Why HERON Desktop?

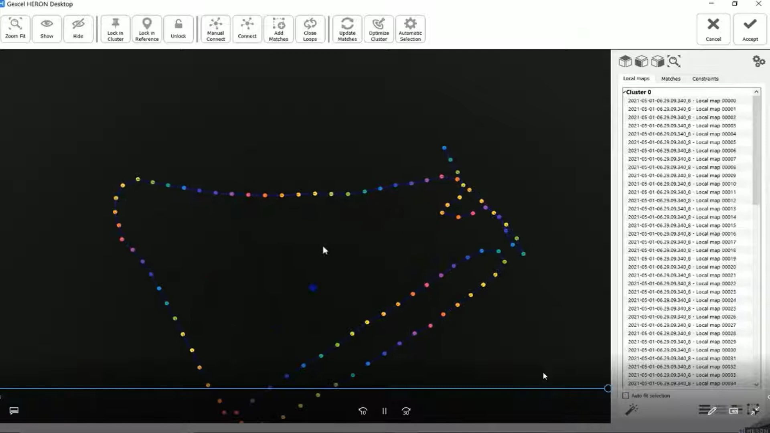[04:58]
So the first with the second, the second with the third, and so on.
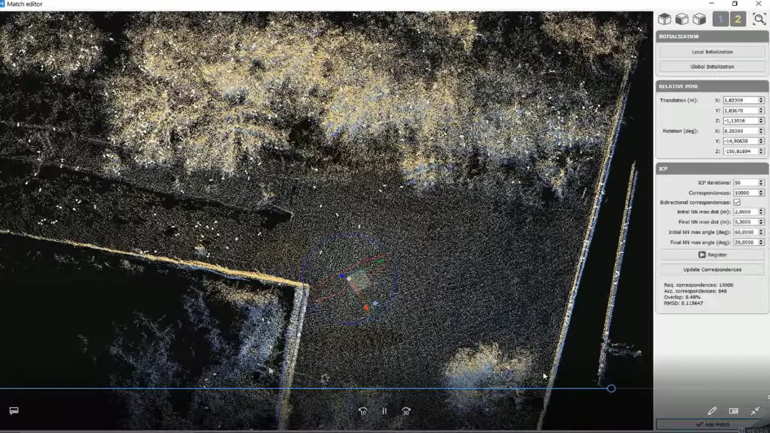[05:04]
In order to optimize their connection, I can add manually some connection.